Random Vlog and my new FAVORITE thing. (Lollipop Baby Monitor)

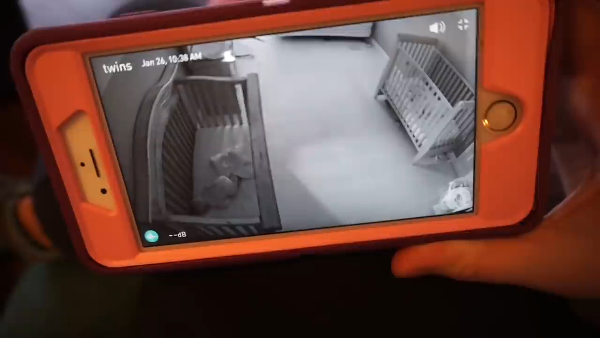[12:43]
I have their sound machine going in their room, so. I like it so far, and it does reach both babies right across the room from one another.
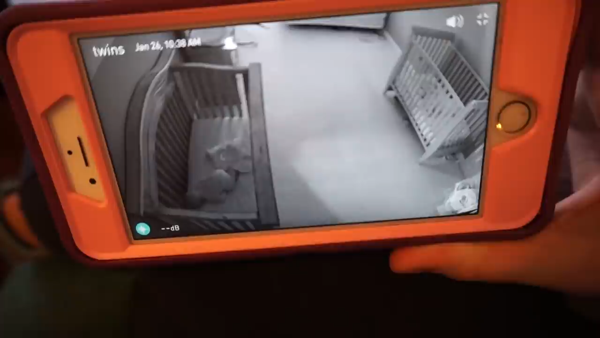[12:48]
I chose to put it on Jacob's side because he has, like, this big, thick bar right here that makes it hard to see him.